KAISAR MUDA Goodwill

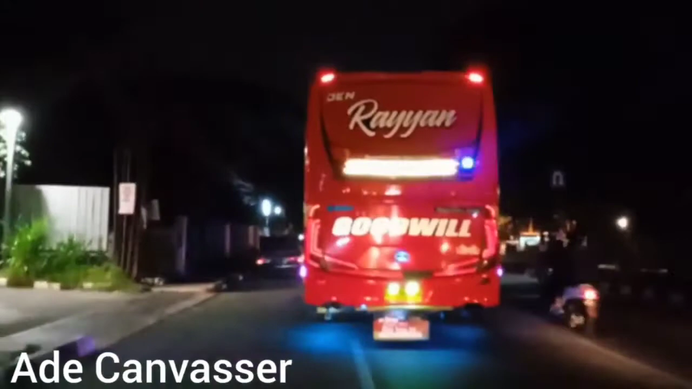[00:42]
Mungkin lagi cari sewa ya Santai Untuk menuju Bandung Purwakerto
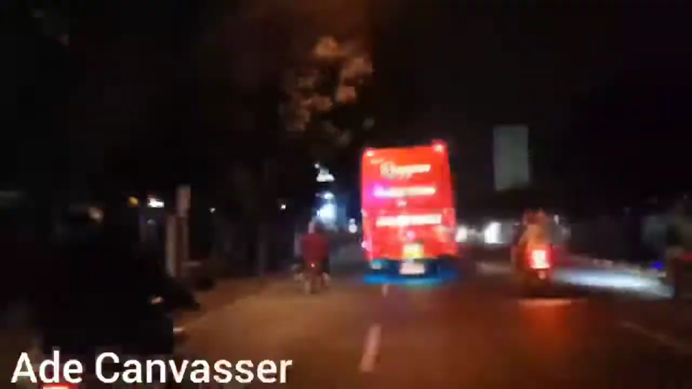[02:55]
Kalem Kalem saja Nyantai di jalur Korong Atang Beban Untuk Godwil Masuk di jalur kiri Untuk Belok Belok Belur Muhammad Doha Ke
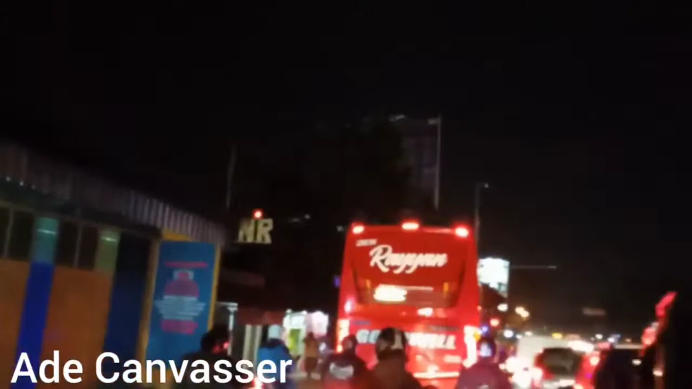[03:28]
Tingkat Kelatan Menuju Cicahum Ya Untuk menuju Cicahum Belok kiri Di